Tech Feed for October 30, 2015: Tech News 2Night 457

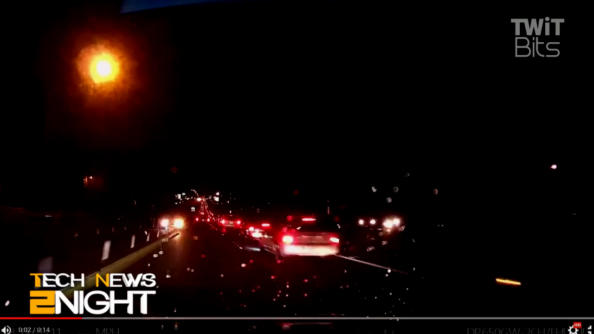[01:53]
The driver claims to have done nothing. The car used its sensors and cameras to determine that it needed to brake.